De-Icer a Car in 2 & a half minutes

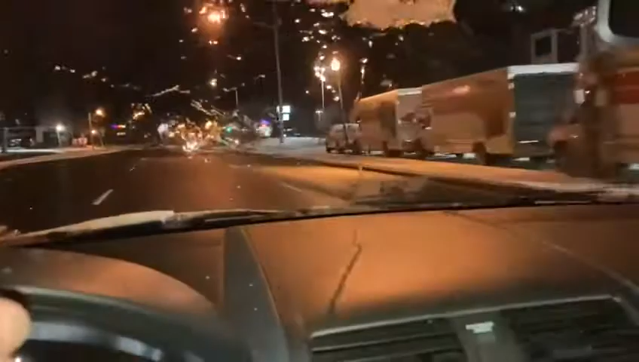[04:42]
ये देखें, ये हीटर चलाने की वजह से सारी बर्फ जो है वो मेल्ट होना शुरू हो गई है।
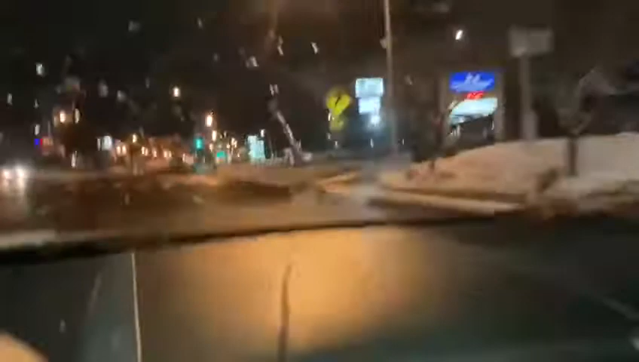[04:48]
हमने सारी जो
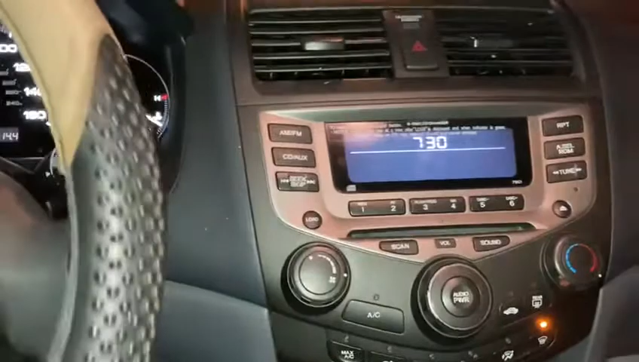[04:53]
हीटर की गैस है वो हमने फ्रंट पे लगाई है, याद रखें, ताकि मिरर पर आपके इफेक्ट पड़े और आपको बआसानी दिखाई दिया जा सके।
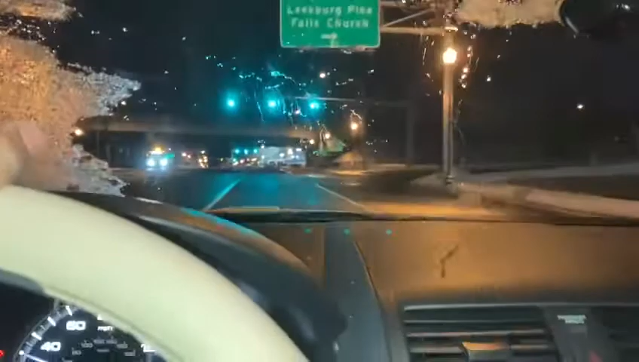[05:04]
तमाम चीज़ें आप देख सकते हैं इजीली। देखें, ये दूसरा मिरर भी काम करना शुरू कर दिया।